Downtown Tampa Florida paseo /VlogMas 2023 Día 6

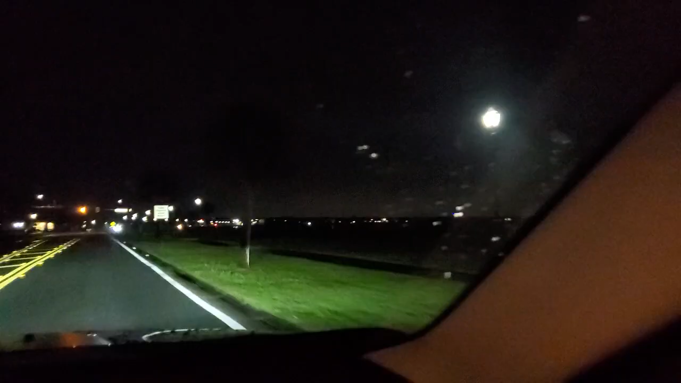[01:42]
así que vamos a enseñar para carito otra vez acá ven eso allá todo eso allá que se ve como suelito eso es el downtown y para allá vamos
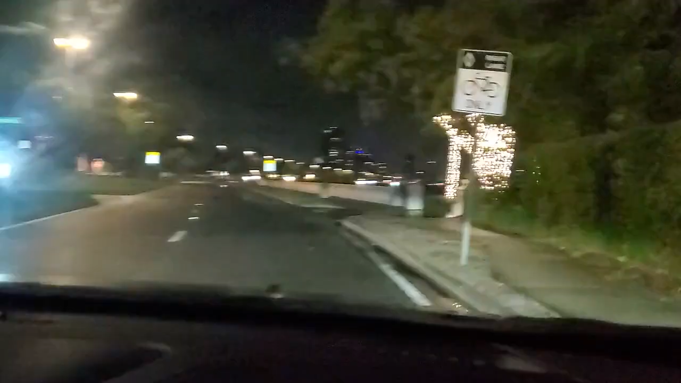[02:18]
bueno estamos llegando aquí a la Bayshore todos estos días está lloviendo